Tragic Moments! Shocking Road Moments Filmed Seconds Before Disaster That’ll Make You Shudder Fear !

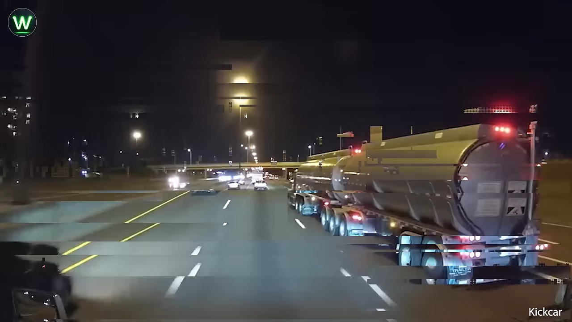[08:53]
In a harrowing incident on Highway 401 in Toronto,
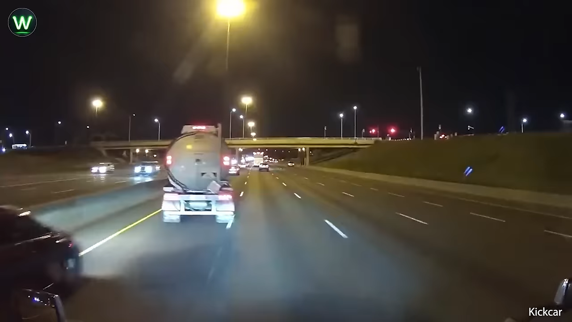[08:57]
Ontario, a catastrophic event unfolded as a fuel tanker, careening off course, triggered a devastating explosion.
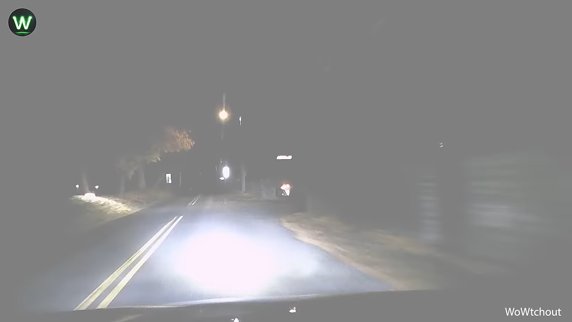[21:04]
Ooh, it looks like a dangerous corner.